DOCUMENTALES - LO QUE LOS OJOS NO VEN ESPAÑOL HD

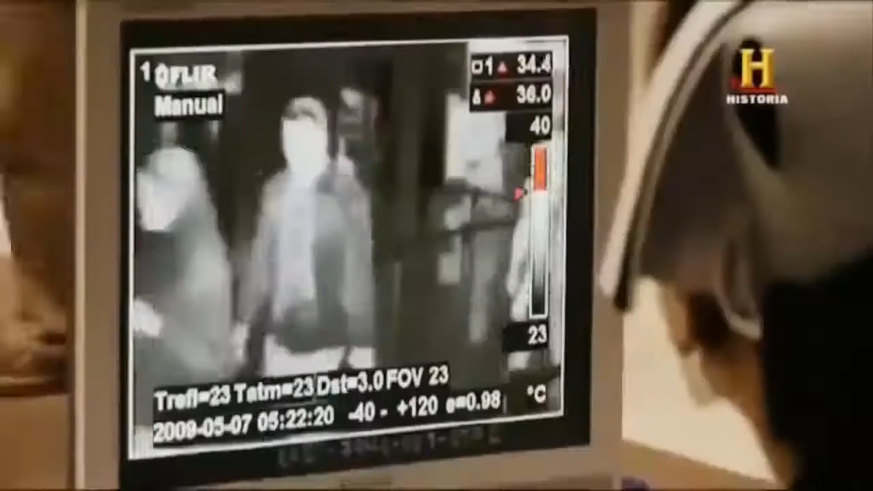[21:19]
Y Trevor ha traído uno de esos aparatos al pantano.
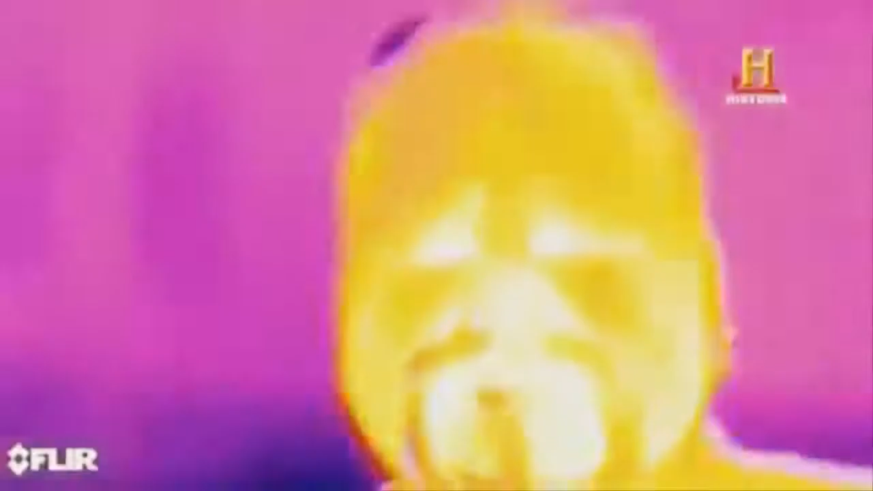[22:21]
Cuando respiras puedo ver las líneas de calor. ¿De veras? Que calientan tu barba, sí.
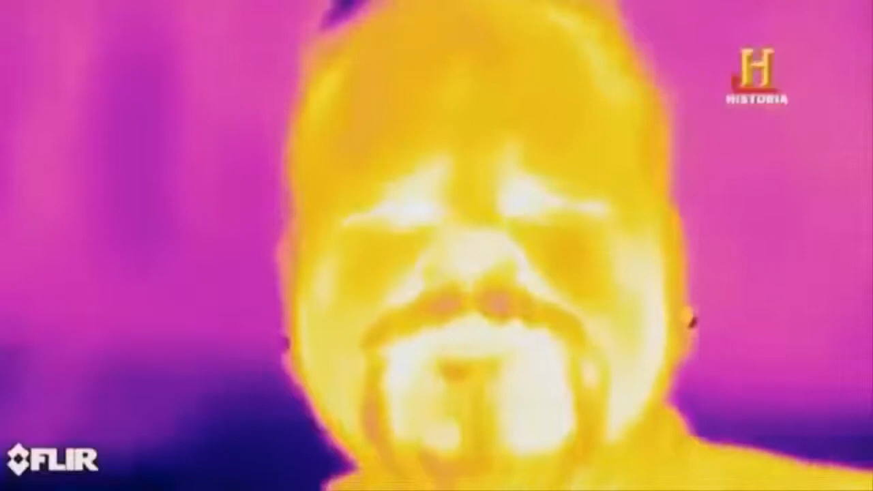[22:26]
Como los infrarrojos son calor, cámaras especiales y otras máquinas nos permiten penetrar en sus secretos invisibles.
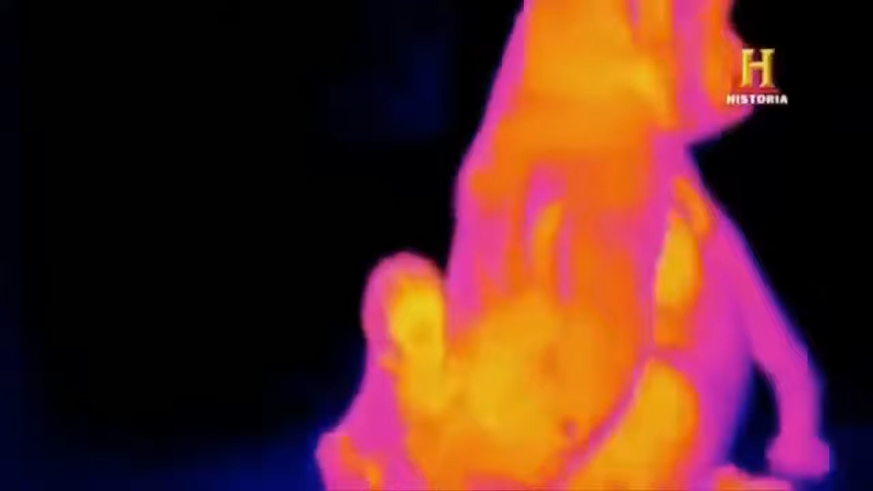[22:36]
Los ingenieros utilizan los infrarrojos para monitorizar el intenso
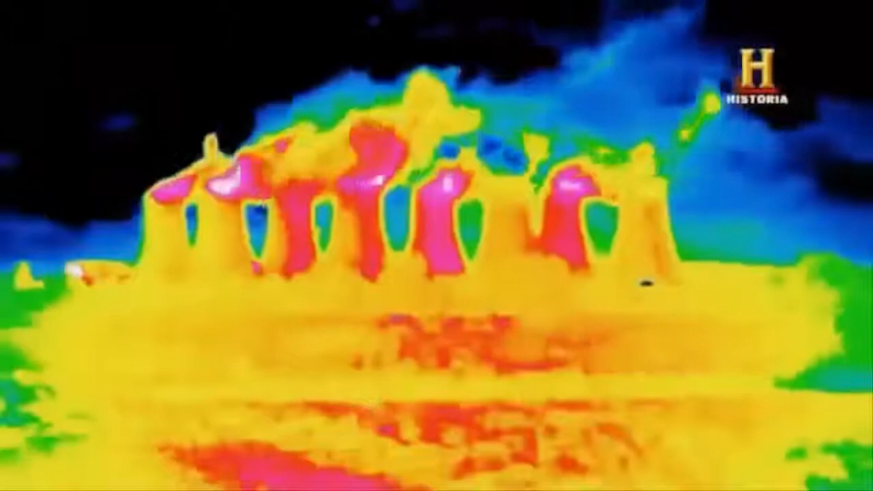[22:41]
calor que desprenden las torres de refrigeración
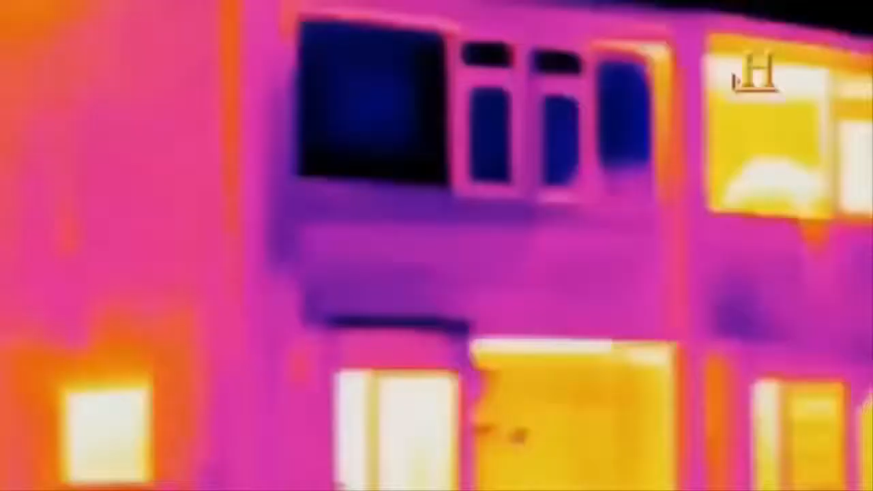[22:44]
o la pérdida de calor que sufre una casa cualquiera.
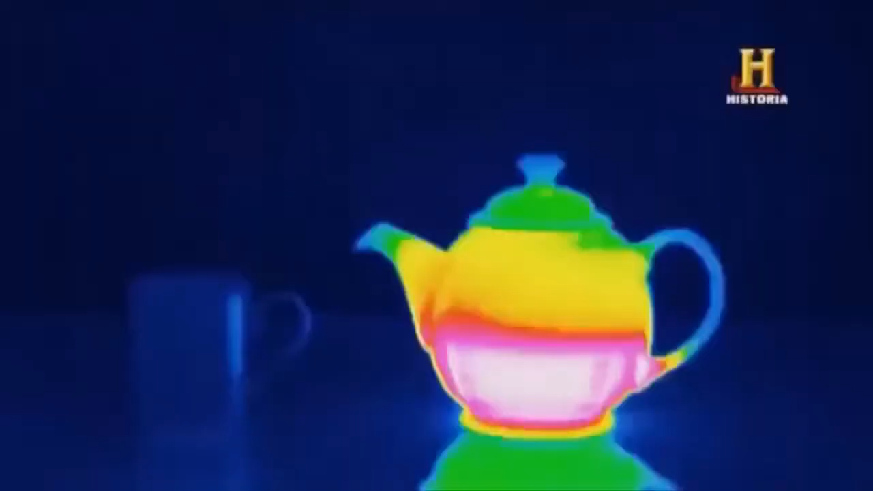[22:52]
fuego de una cocina o nos permite ver cómo el calor del agua hirviendo se extiende por una taza.
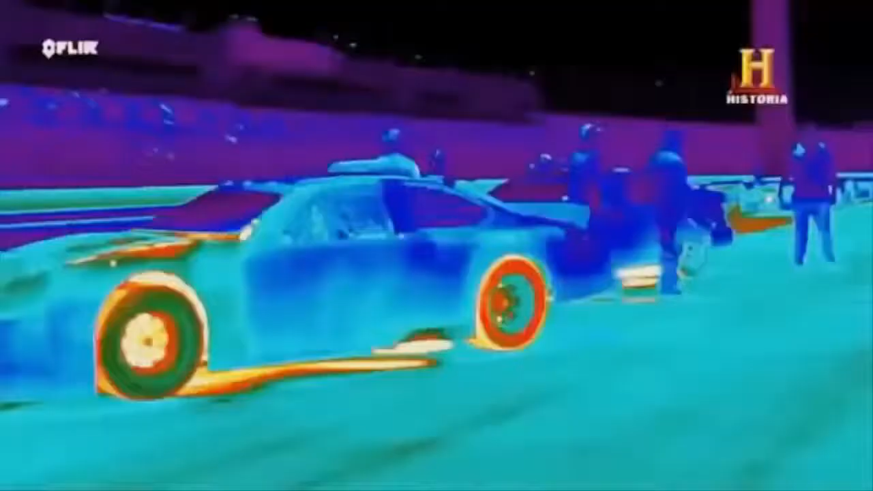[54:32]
la parte inferior del coche irradia un calor intenso sobre la pista
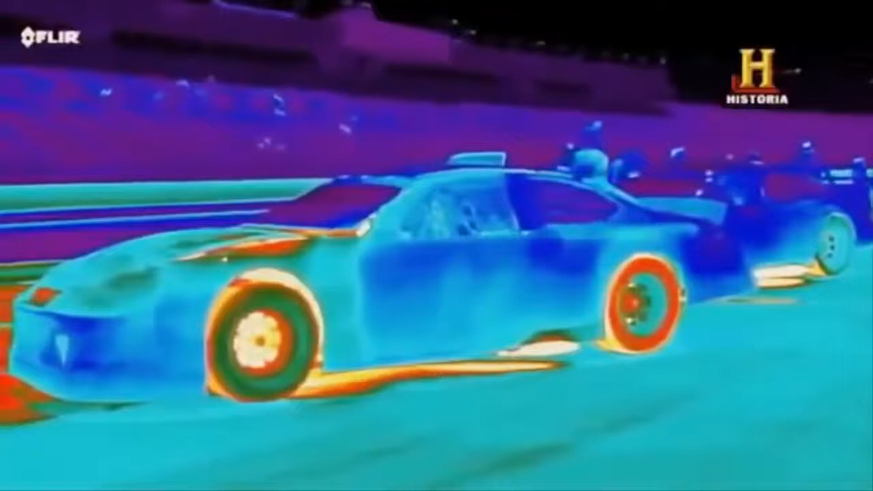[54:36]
iluminándola la propia pista resplandece debido al calor de los
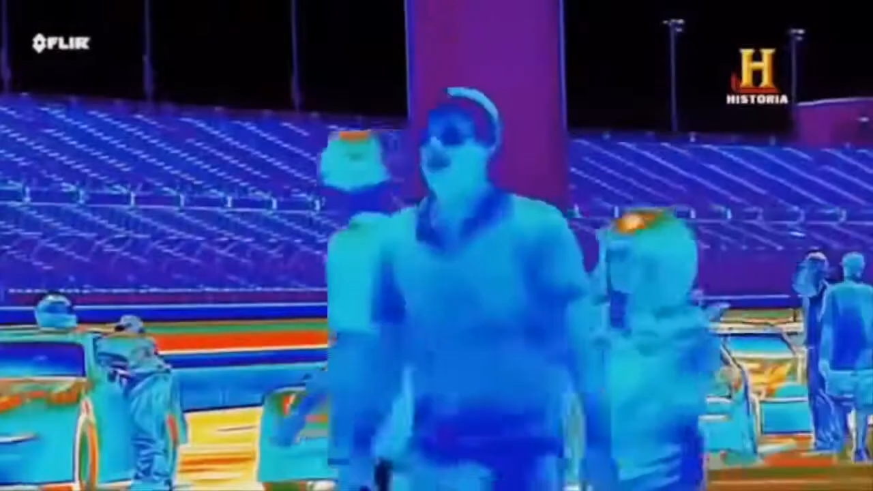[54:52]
y a 37 grados el calor corporal de la gente apenas destaca
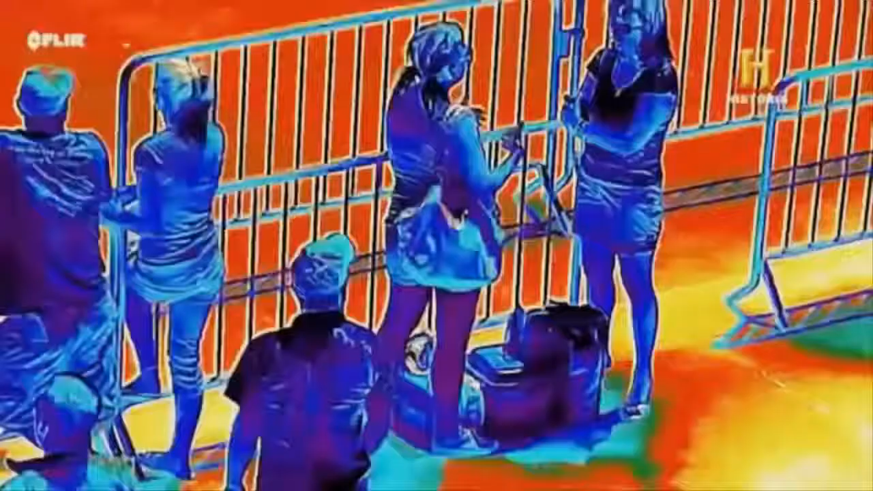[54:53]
frente a las carrocerías de los coches mucho
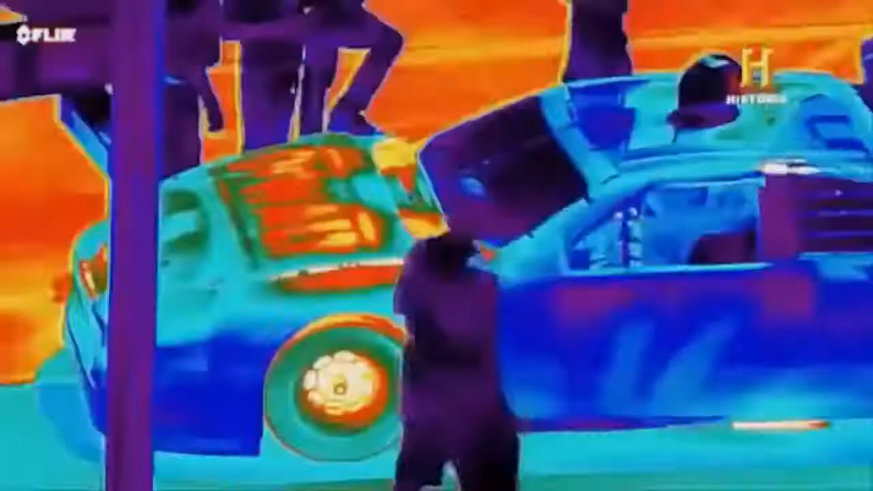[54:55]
más calientes que irradian un patrón multicolor de infrarrojos
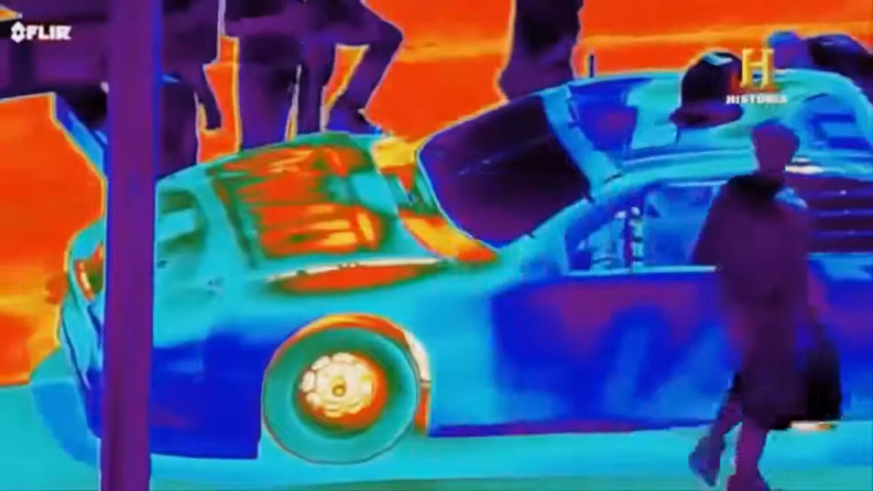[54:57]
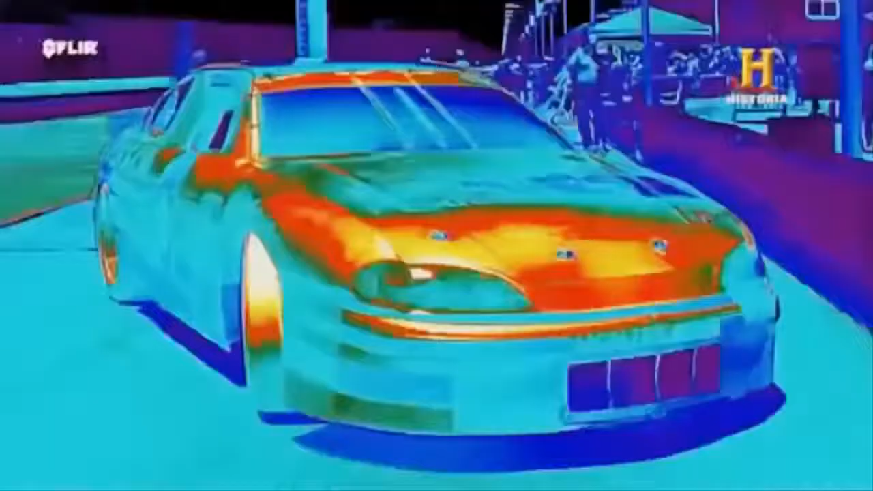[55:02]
este motor super caliente parece resplandecer a través del capó y
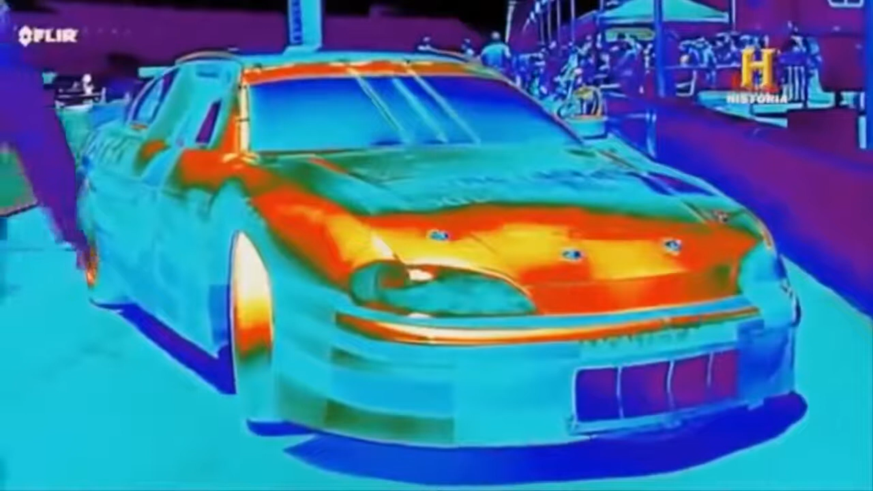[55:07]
el simple contacto de una mano humana más fría deja una breve y fantasmal marca en el ardiente neumático delantero
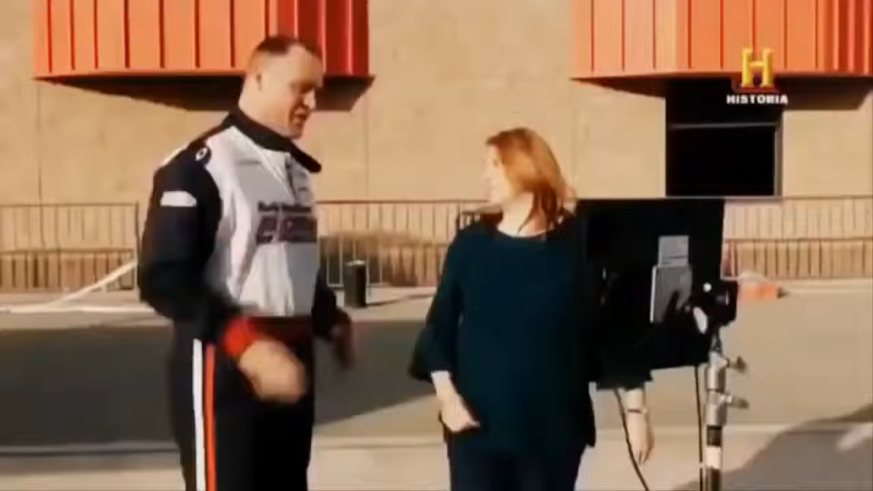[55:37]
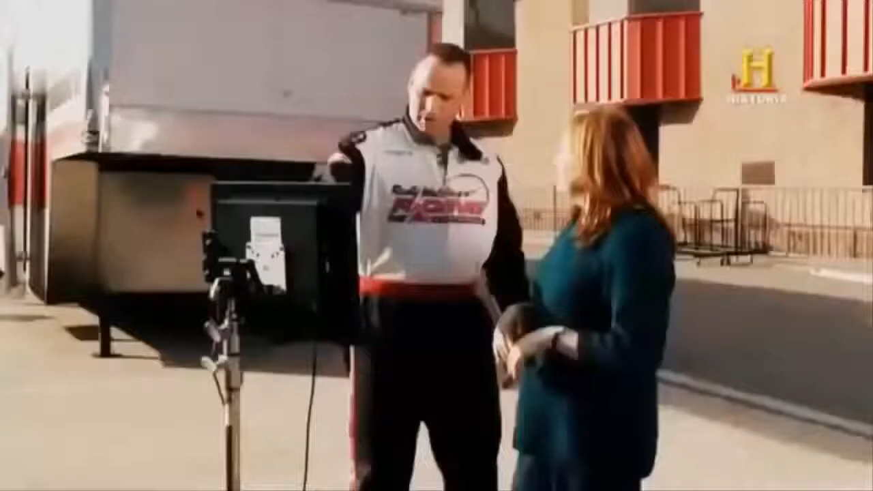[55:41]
exacto este es el neumático que está más caliente
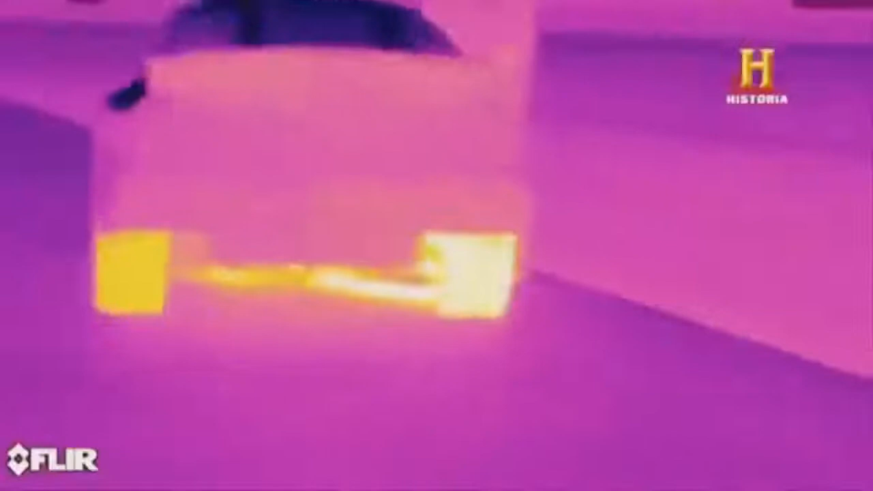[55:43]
sí es mi neumático trasero ¿qué significa eso?